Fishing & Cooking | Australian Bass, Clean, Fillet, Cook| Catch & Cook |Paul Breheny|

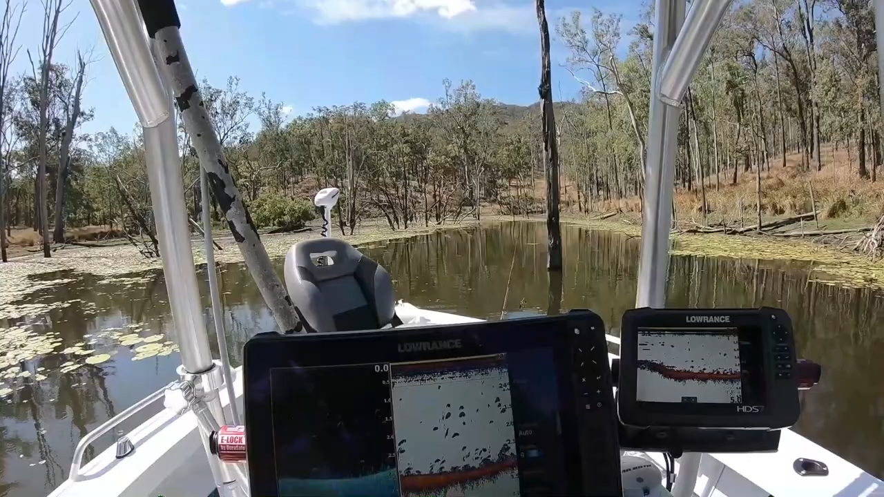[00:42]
So I'm going to see if I can sneak in here without scratching the boat up too much.
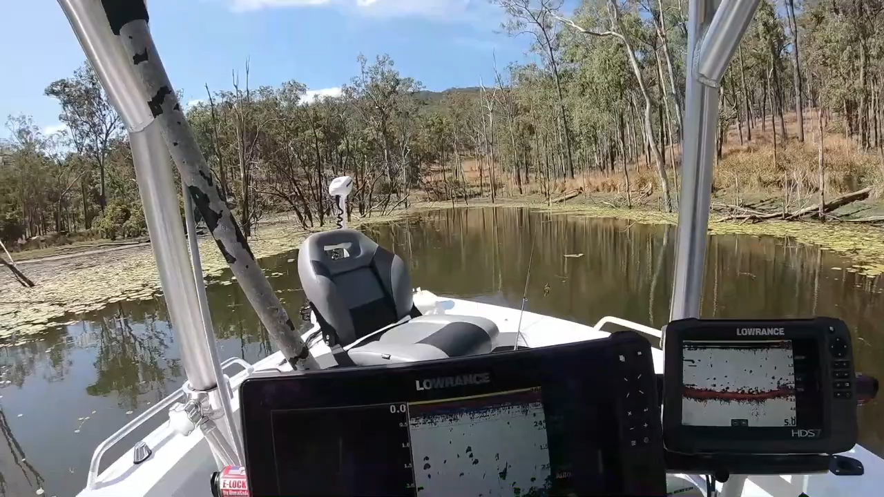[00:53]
Still in 2.8 meters of water, whatever the hell that was, that was a bloody big fish or a big something or other. I don't know what it was. Oh there's a Saratoga right in front of me.
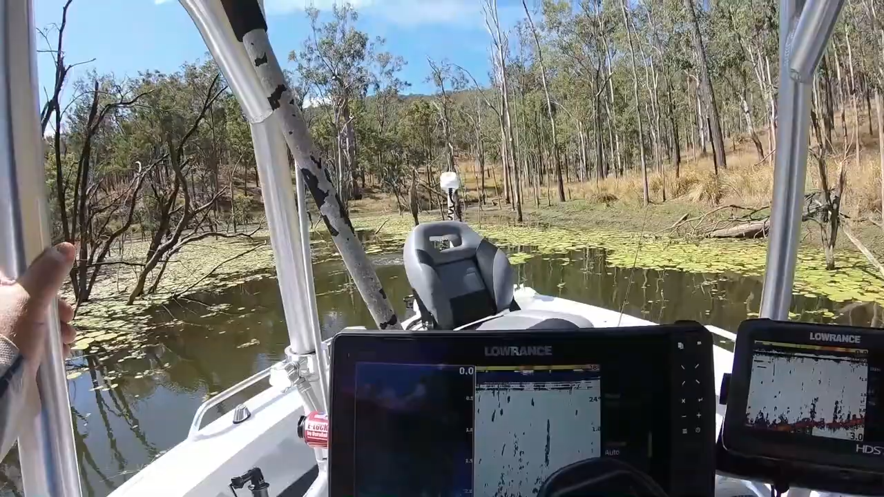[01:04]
Oh shit, I spooked him. Right in front of me, a toga. Damn it.